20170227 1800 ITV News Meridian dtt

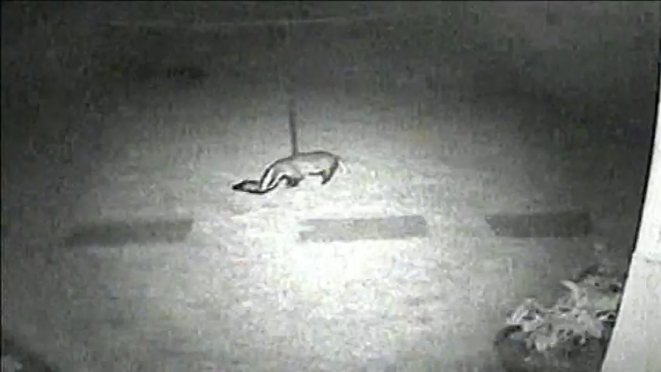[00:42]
And the not-so-fantastic Mr Fox, a quick steal in a quiet back garden, caught on video.